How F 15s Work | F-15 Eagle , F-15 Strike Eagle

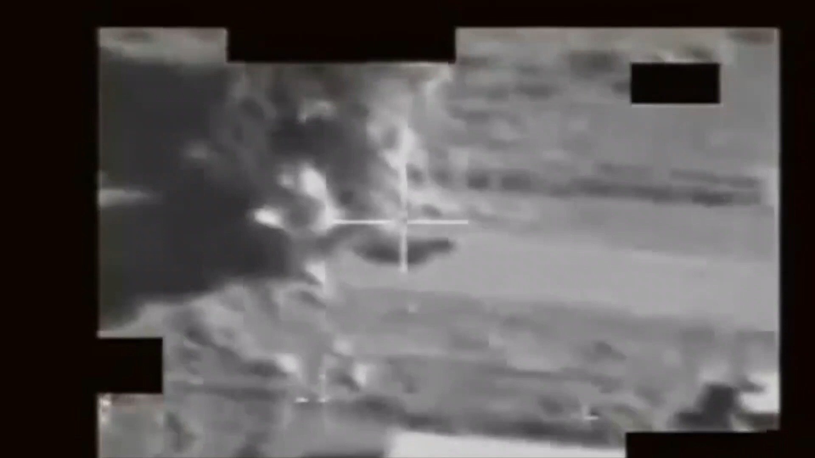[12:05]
The central computer processes data from the radar and the LANT-IRN system
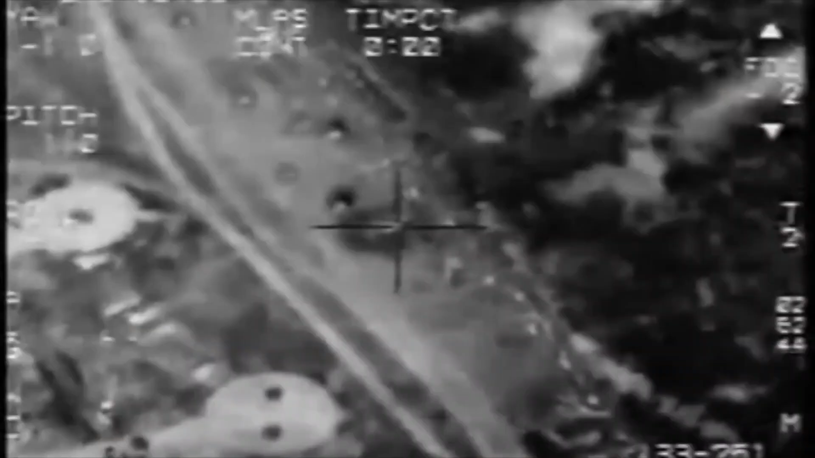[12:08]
and presents targeting and navigation information to the crew.